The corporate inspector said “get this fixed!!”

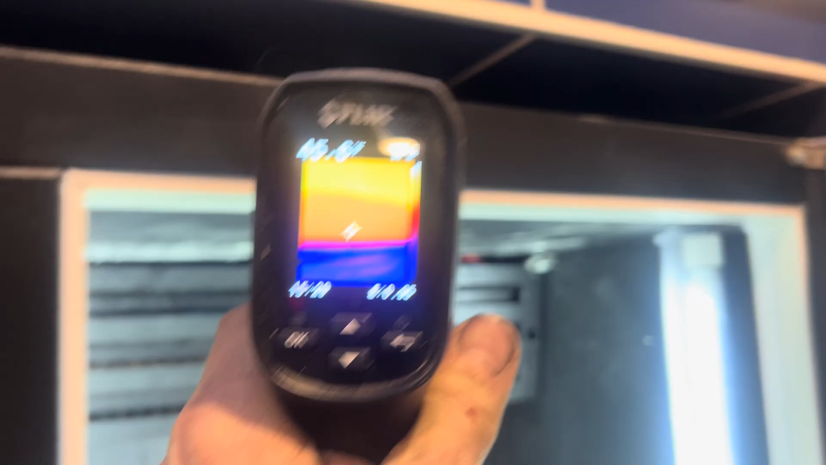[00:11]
You can actually feel the warmth. The doorframe heater is working just fine.